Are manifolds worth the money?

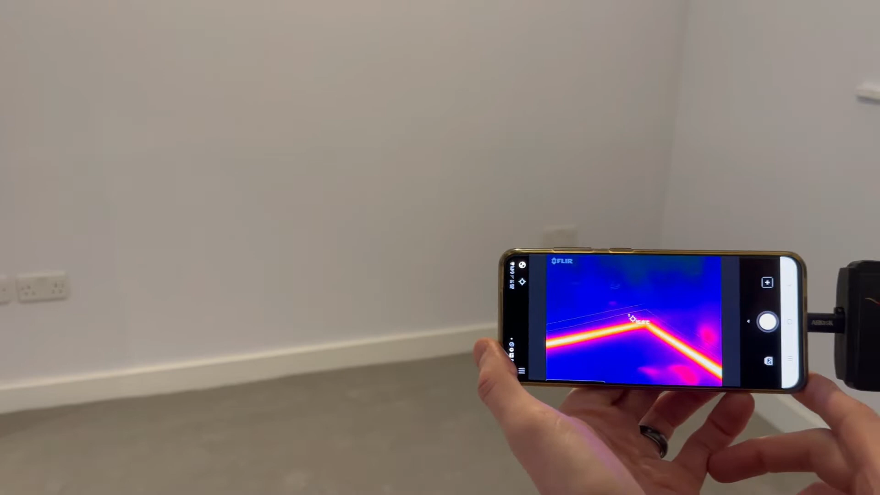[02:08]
Normally a plumber will go around and feel all the radiators to see whether they're getting the same
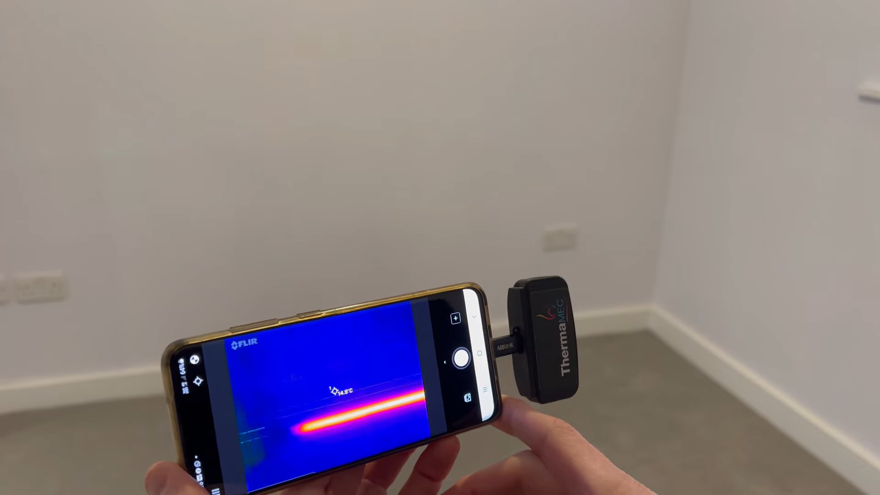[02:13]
level of flow whether they're all reaching a similar temperature and this is a pretty objective way of doing it.